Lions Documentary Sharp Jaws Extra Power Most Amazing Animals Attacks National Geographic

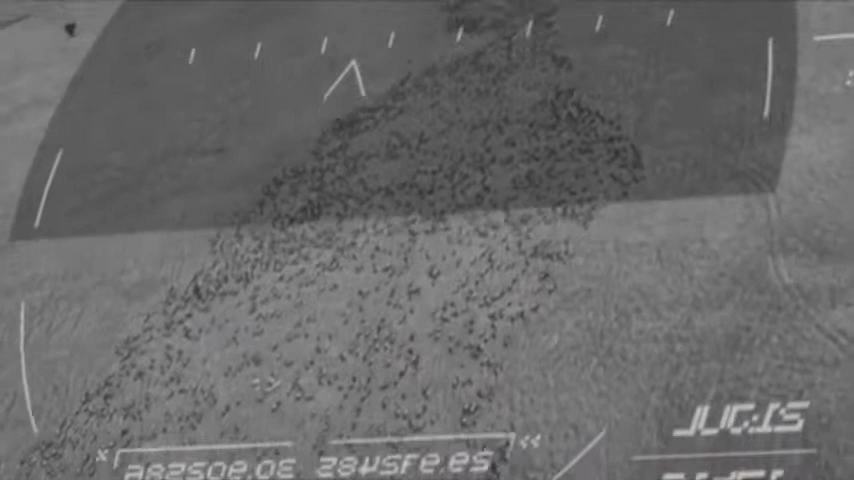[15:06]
For days, wave after wave of the great herds cross the Taleg, nearly 2 million animals in all.
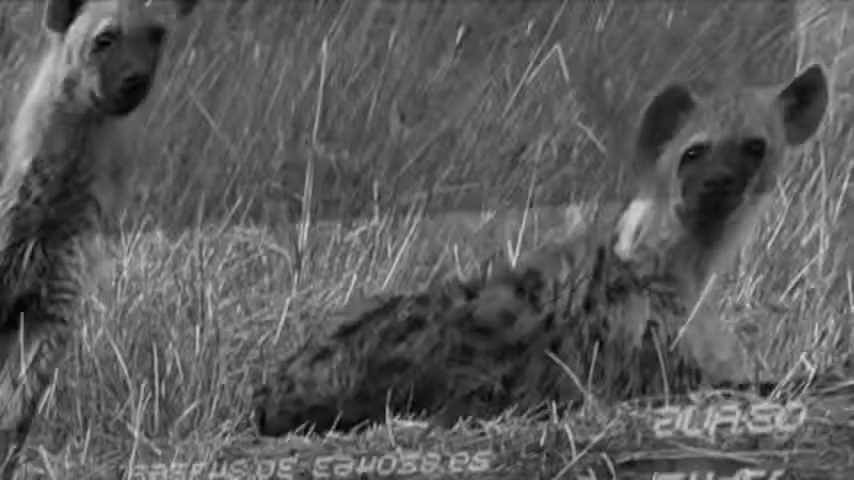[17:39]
Along with lions, spotted hyenas are the super predators of the savannah.
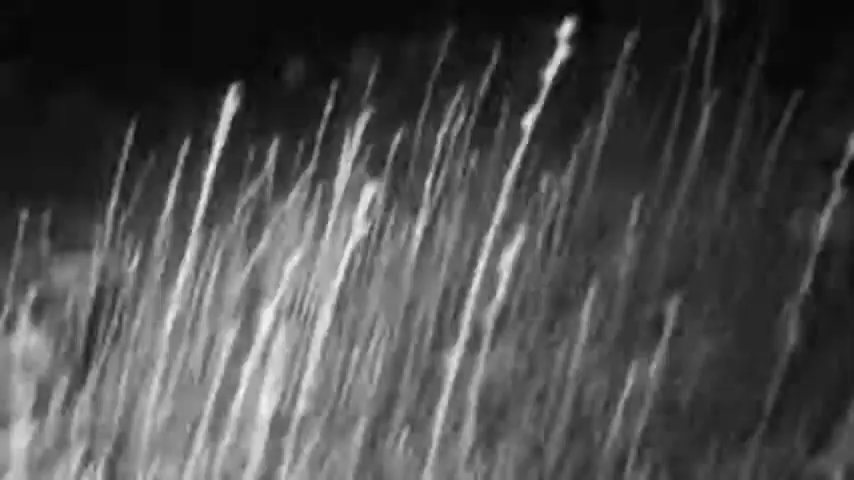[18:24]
The attack comes in total darkness.
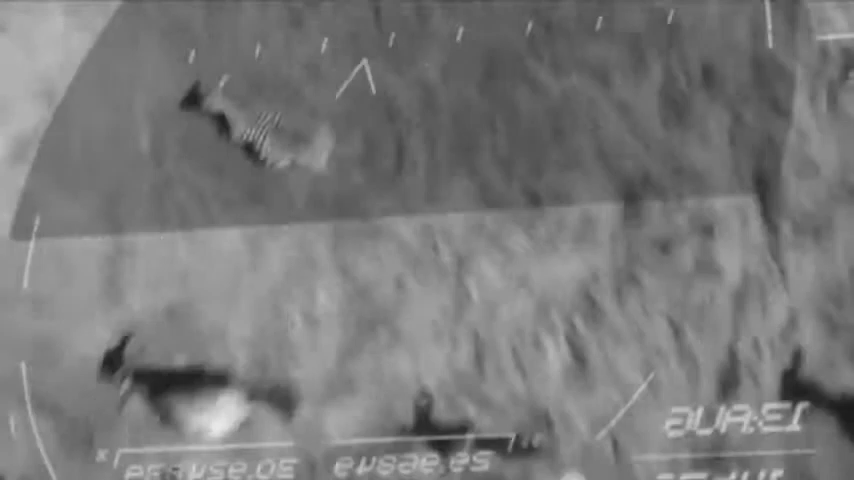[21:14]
Now the rain is drawing them north, straight towards the Mara River.